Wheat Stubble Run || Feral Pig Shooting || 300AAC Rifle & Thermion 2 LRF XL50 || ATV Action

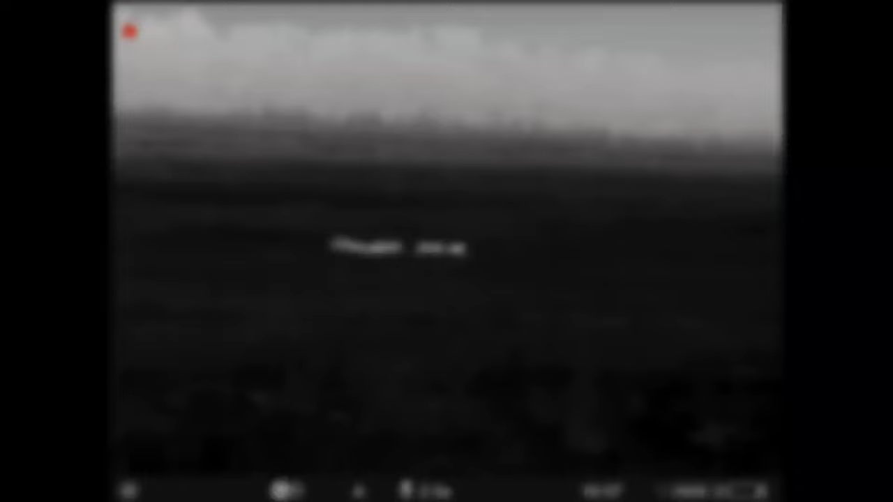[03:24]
Actually a heap of good looking sized pigs out here. 150.
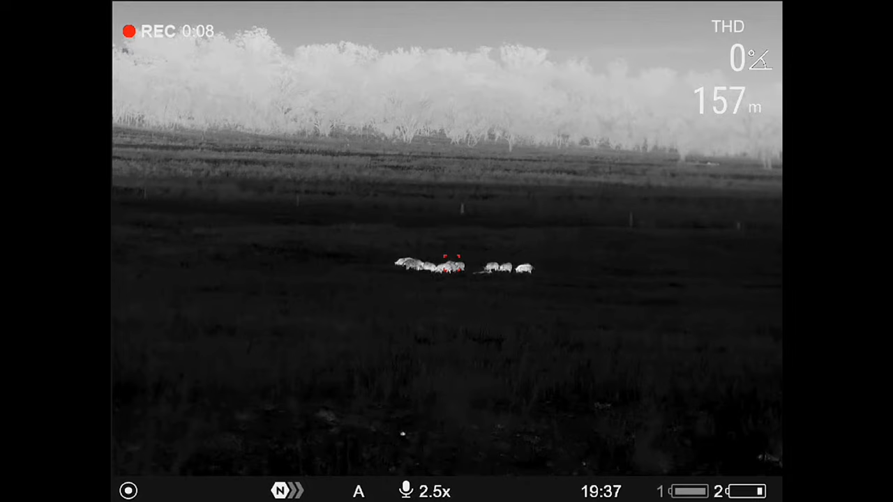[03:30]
I'd love to get over there on that contour, but the wind's not great, so I'm gonna have to go down there, I think, which is a little bit annoying.
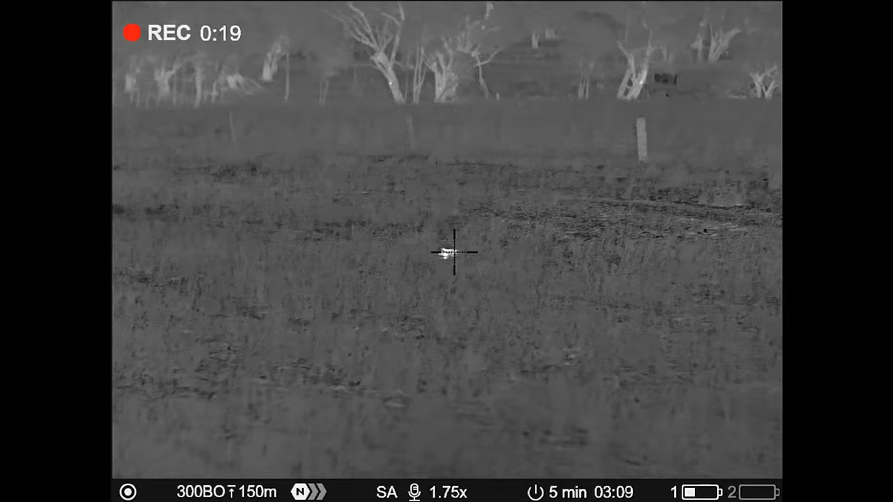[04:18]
That's the first one out of that little engagement before they ran over the contour, but that is not a bad size pig indeed.
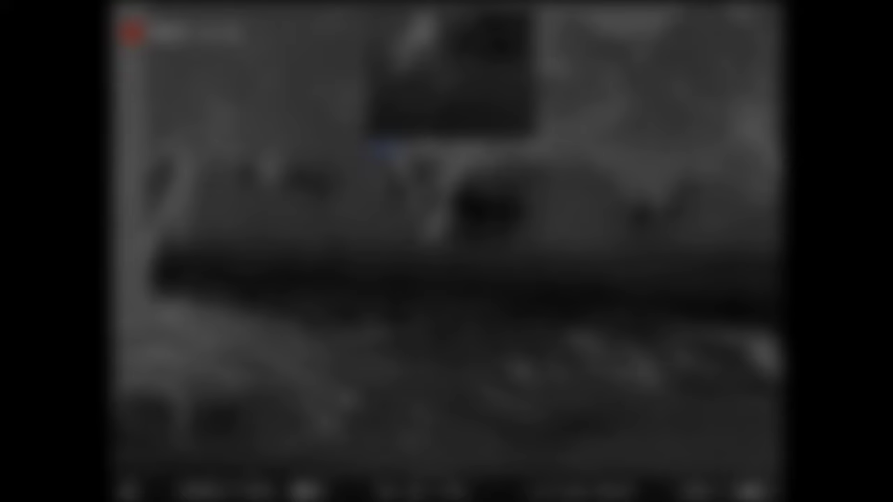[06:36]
Target acquired there. It's like four pigs.
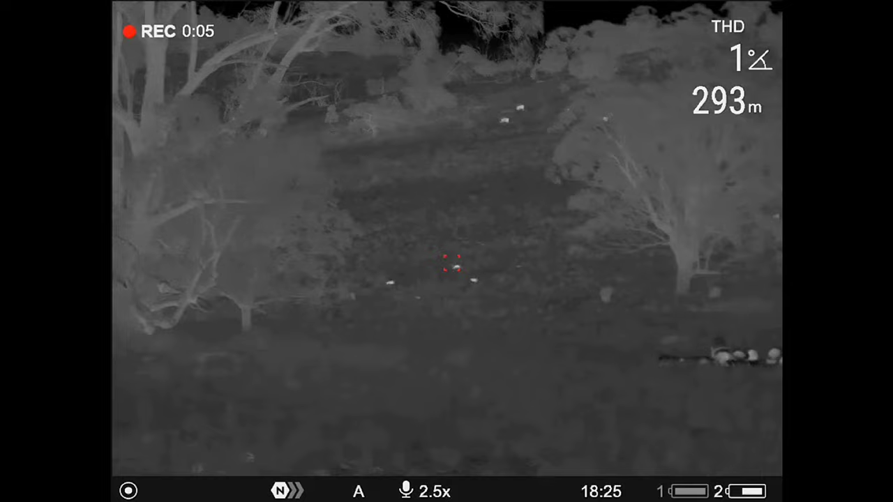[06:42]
293 metres away. Oh, there's another one there, and there's another one there.
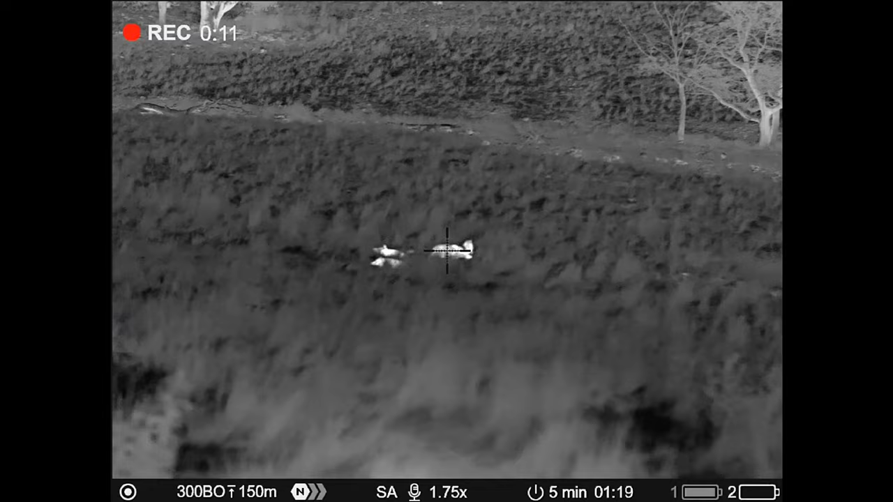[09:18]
It's got a bit of range to it, too.
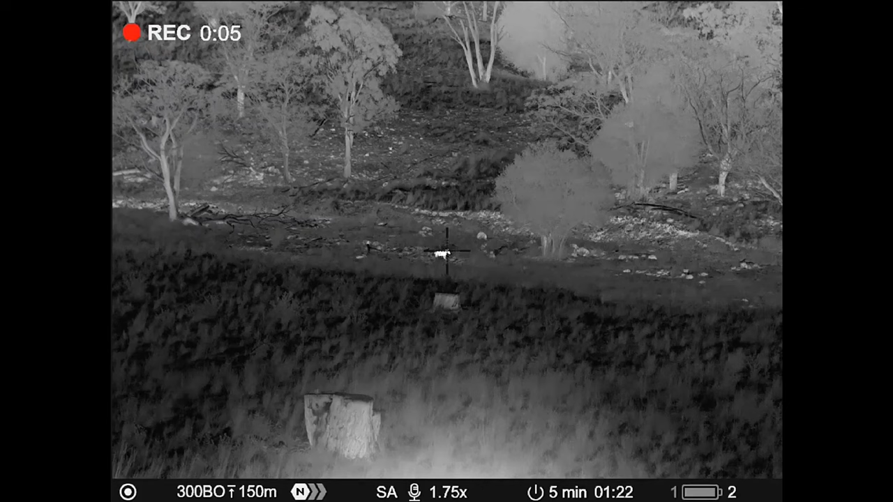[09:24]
There's another one on the hill behind it. And there's more above it too. Surely that pig. They're just going straight through. Yeah. Yep. He's about to fall.
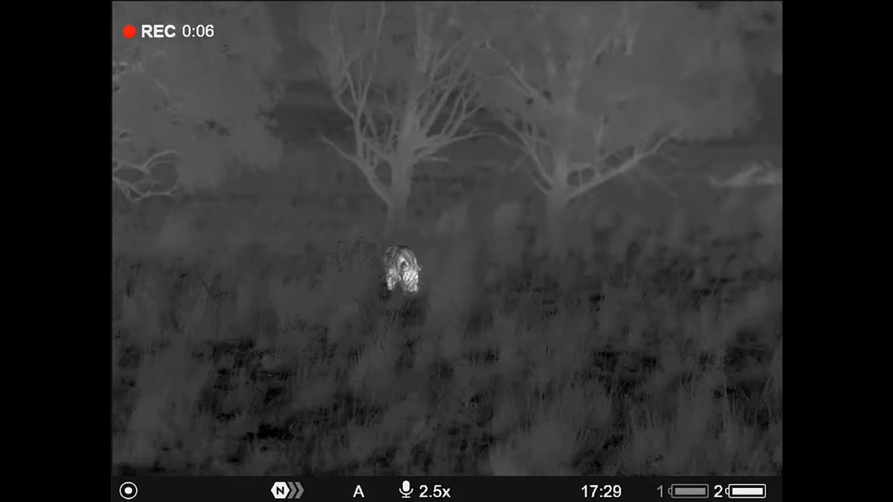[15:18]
He's a scruffy little boar, that fella. He walked right into about 15 metres. I do think he was about to bust me. Anyway, a bullet between the eyes kind of did that. Excuse the leakage in his ear. He's got a hemorrhaging problem.
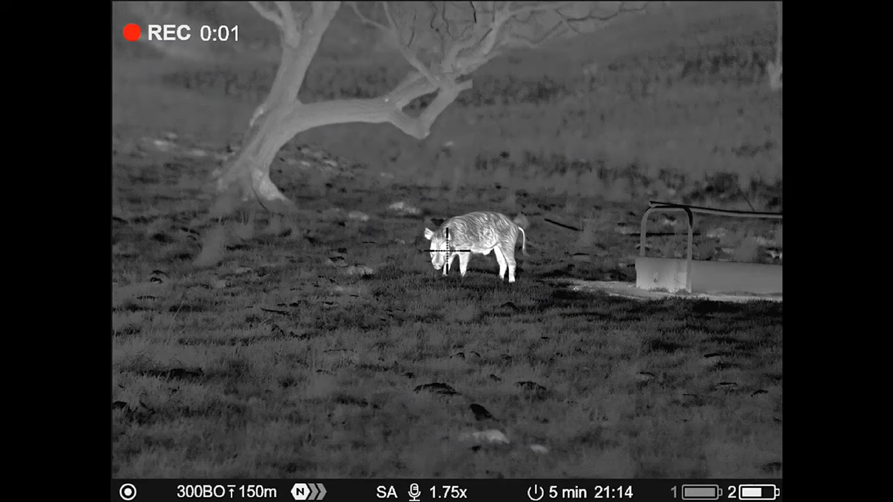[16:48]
Sow down here, some small pigs.
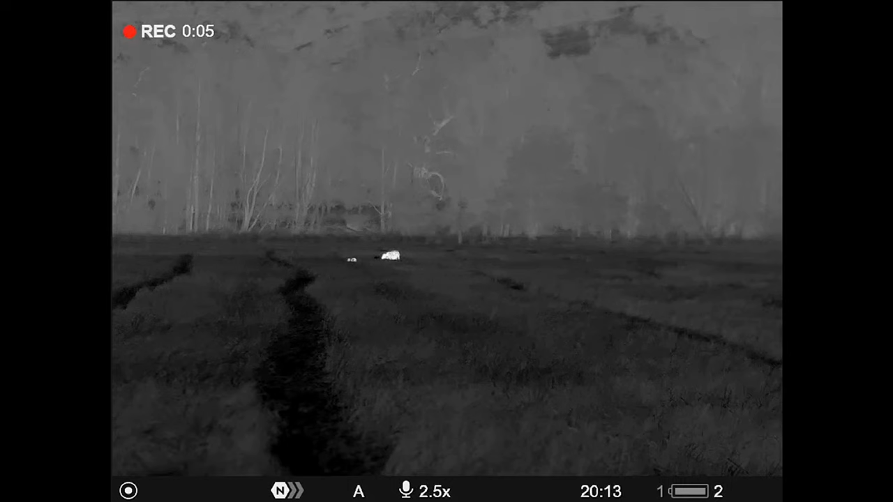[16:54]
I know it does upset some people that we shoot sows and young animals, but this is pest control.
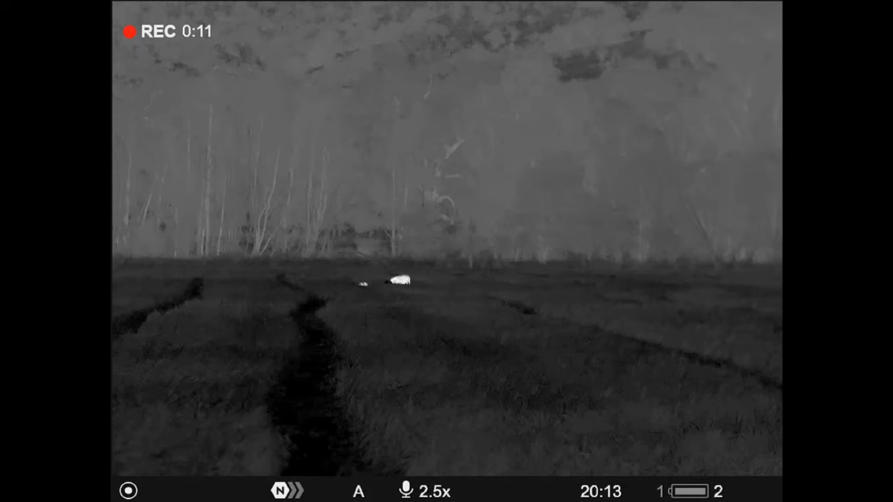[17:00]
It's what I'm contracted here to do. It's not hunting as such, it's animal reduction.
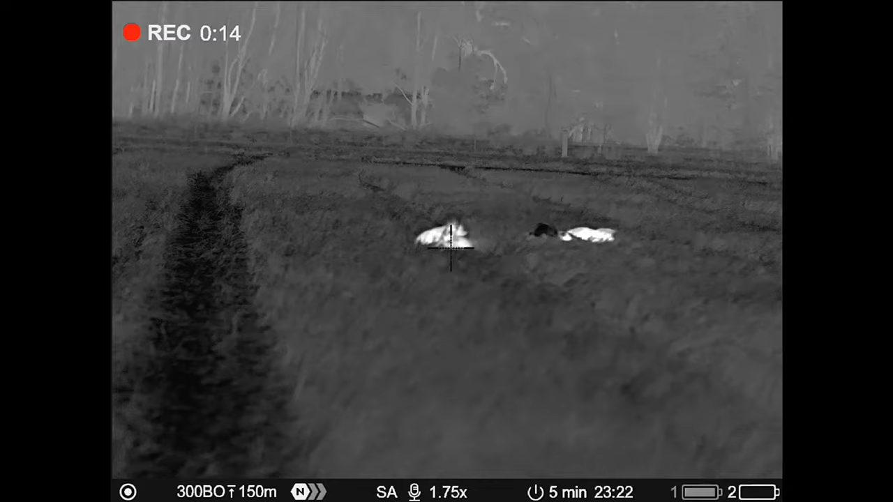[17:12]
One would question from this angle exactly what he's doing.
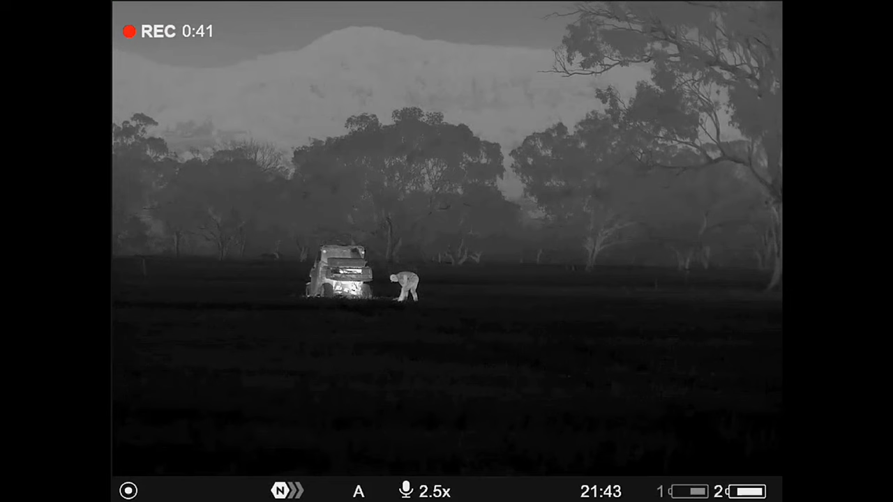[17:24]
I'll let you guys comment what that might be, but the truth is,
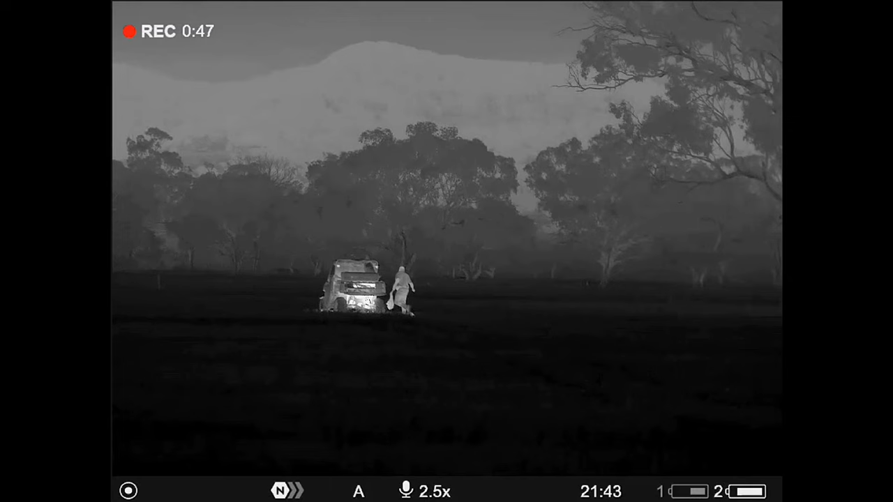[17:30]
he's got his leatherman out, he's deployed in action, just getting a few deer legs.
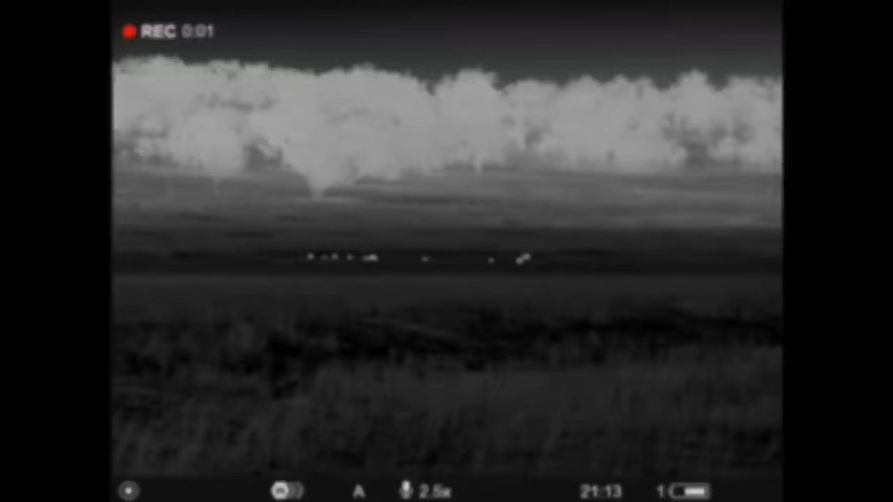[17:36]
So I've got one group of pigs just there. Those ones I'm going to leave to my mate in the side by side.
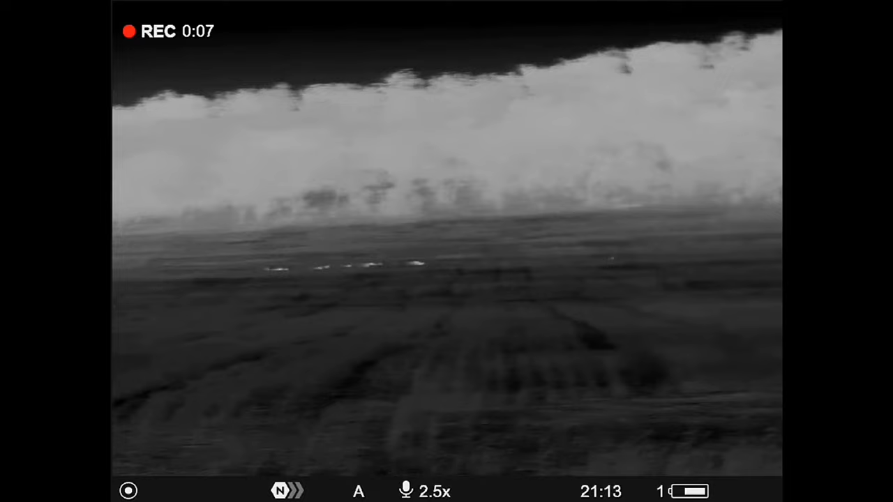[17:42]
And I'm going to go and concentrate on these ones here on foot. I think these guys are in a little bit of trouble.
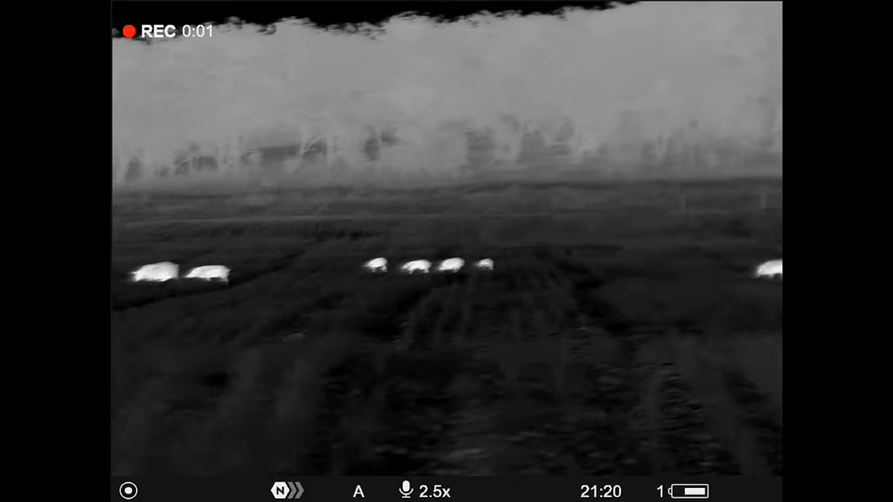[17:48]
Oh, look at that sow. Smelly little boar, he's just got piss all over his nose.
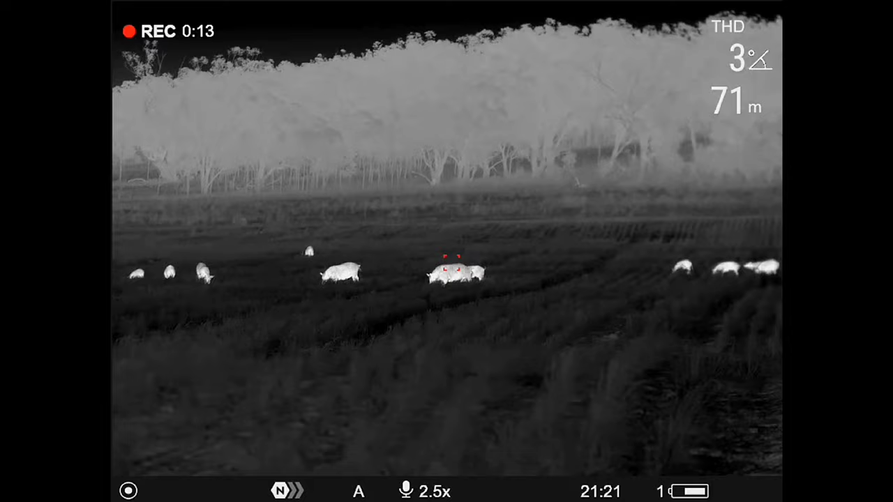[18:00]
70 metres away. We might have to shoot that. Oh, look at him, he wants some more piss on his nose.